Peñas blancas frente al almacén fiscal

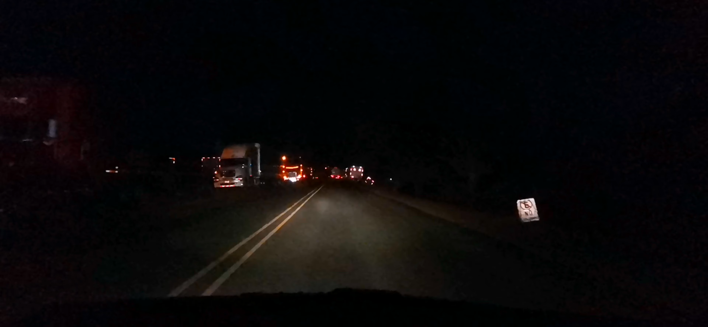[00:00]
Bueno, en estos momentos estamos aquí al frente del almacén fiscal, como podemos ver en imágenes, hay bastante transportistas ahorita, así estábamos a 5 kilómetros de la frontera norte entre Costa Rica y Nicaragua. Estamos en este pueblito, que se llama Las Vueltas aquí,